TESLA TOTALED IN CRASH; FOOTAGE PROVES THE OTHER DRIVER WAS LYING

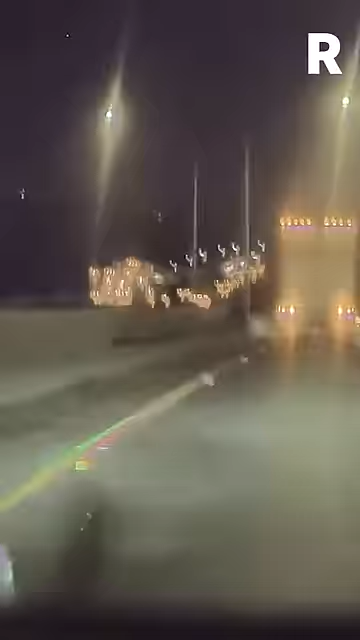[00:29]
Her disabled vehicle caused a pileup behind them involving several other vehicles, including a motorcycle. In her statement, she lied about what had happened,